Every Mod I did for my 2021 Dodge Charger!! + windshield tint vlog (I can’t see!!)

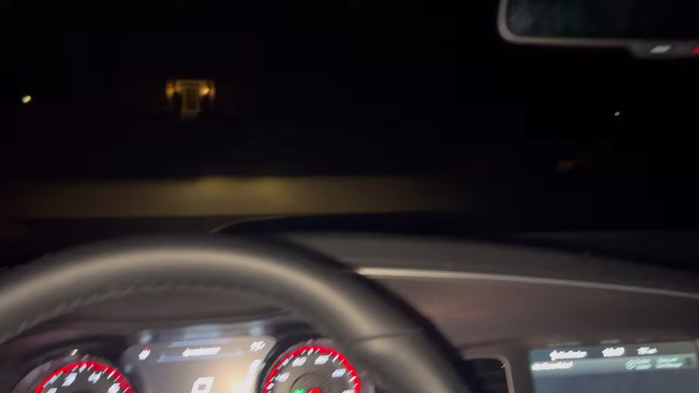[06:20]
know y'all might be asking like can i see out this joint right now this is with the flash this is what i really see with the flash um i'm gonna show y'all without the flash give me one second so this is
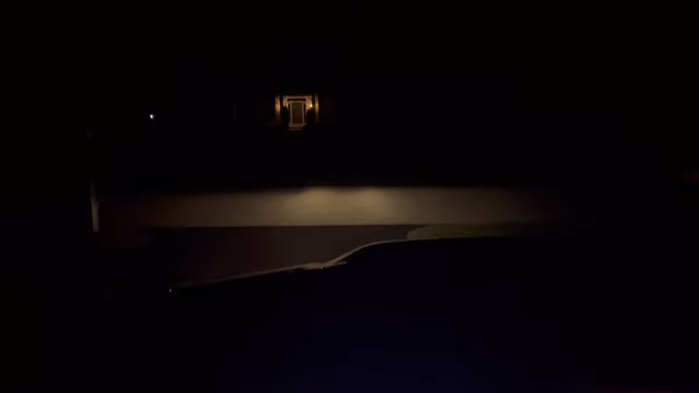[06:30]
basically what i see um it's not too dark it is dark i ain't gonna lie especially if you're blind and right now um since there's really no lights on there i mean from a glance you can really see but overall i do like it you ain't gonna be able to see in my car that's all that really matter i mean it's not like i'm hiding
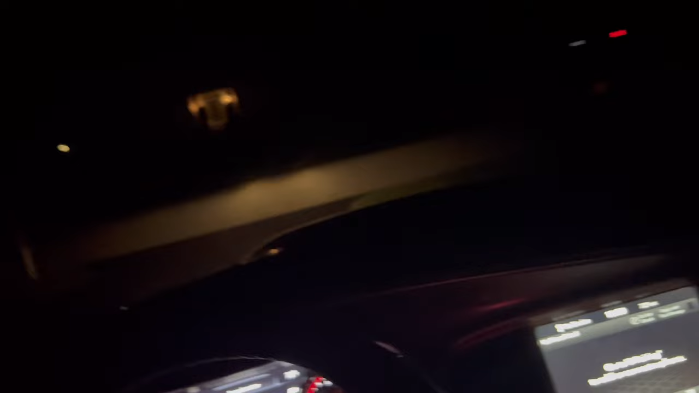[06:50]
something but also what i do want to do is around these right here hold on let me turn the light on around this